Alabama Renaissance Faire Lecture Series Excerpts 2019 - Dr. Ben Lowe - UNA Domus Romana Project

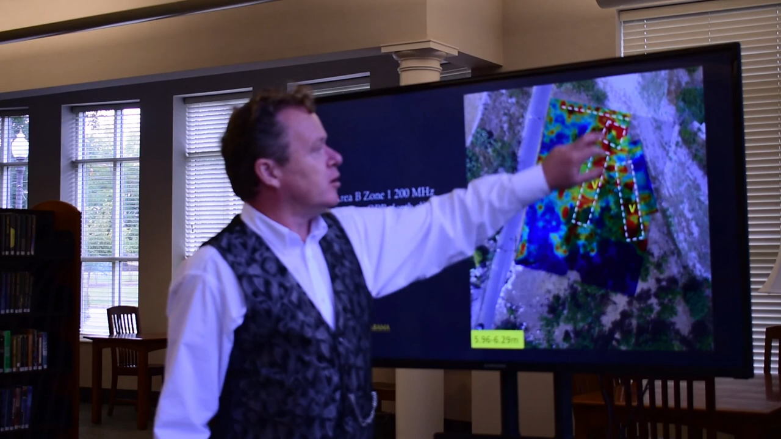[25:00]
If you ever join us, you'll know that down here on the road there's actually some blocks that might pertain to the city wall as well.